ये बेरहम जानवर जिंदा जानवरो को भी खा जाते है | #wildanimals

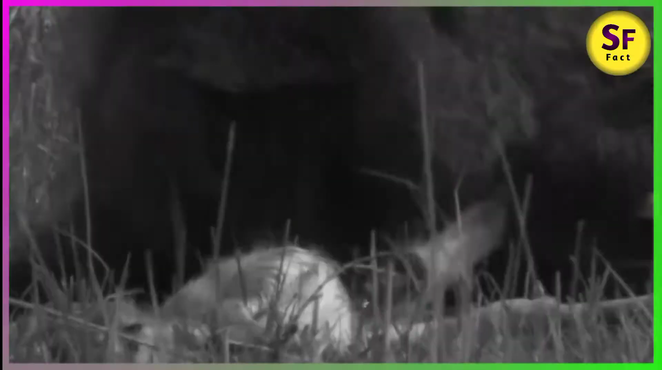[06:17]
इंपाला को पूरे तरीके से फार देता है और इसके सरीर को नोच कर खाने लगता है